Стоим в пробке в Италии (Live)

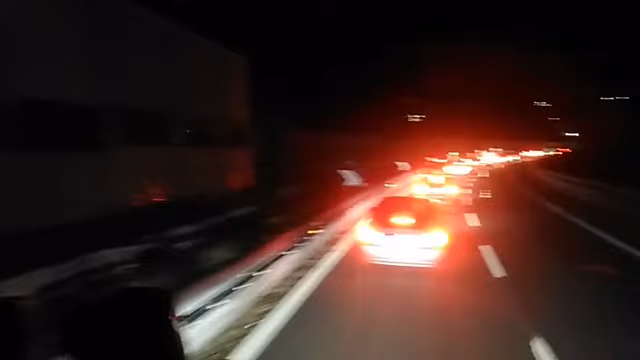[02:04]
Там есть тут заранее всех огородили, чтобы все перестроились. И все, каждый останавливается и смотрит, что случилось в этом. Да, и поэтому пробка. Тоже стоим, стоим, стоим.